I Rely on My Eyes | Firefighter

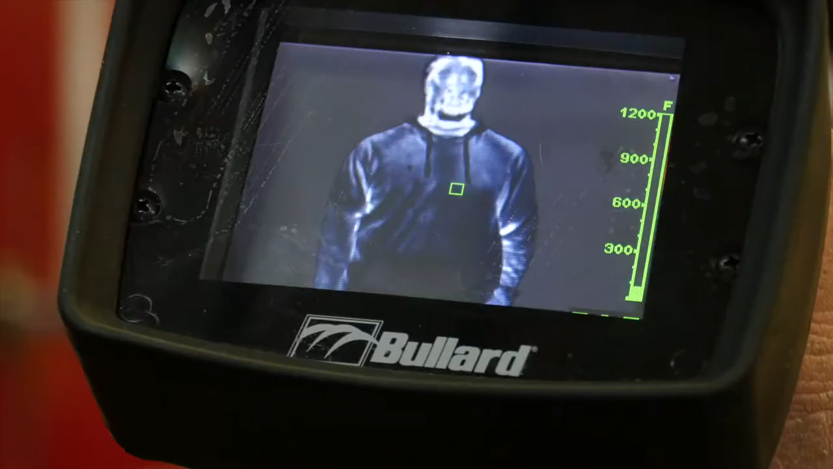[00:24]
We have thermal imagers to help see if there's someone hiding under a bed in a closet in their stairwell that's hiding in the smoke.
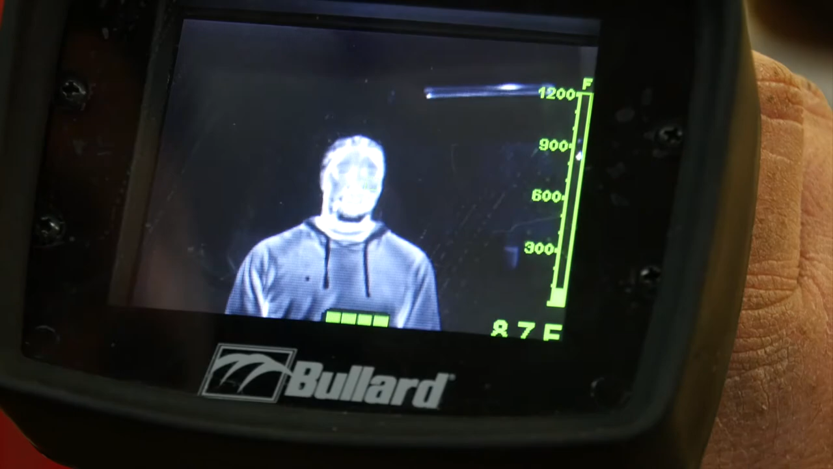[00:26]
On screen: scale top 1200°F
But you're still allowing your vision a thousand percent. Our mask can help protect us to, I think, about 800 degrees or so.